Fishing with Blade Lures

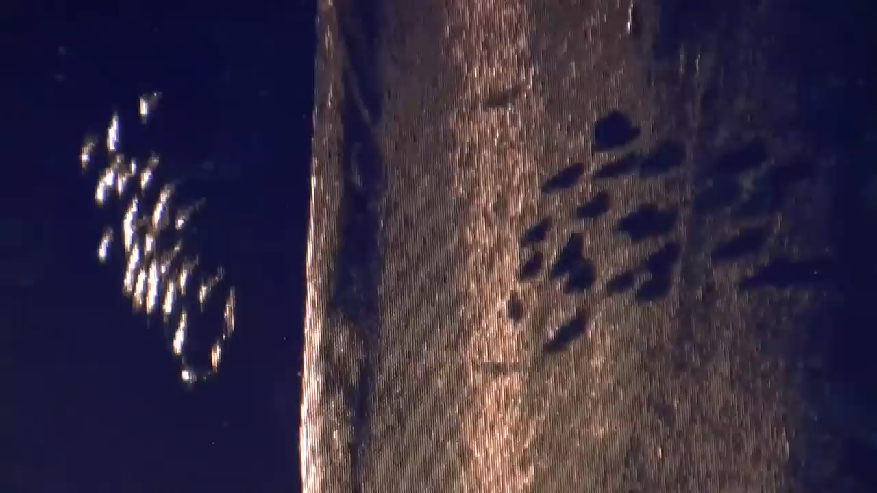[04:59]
A lot of estuary fish hang around those types of spots and they're often overlooked because people without sounders often miss those areas because you can't see them.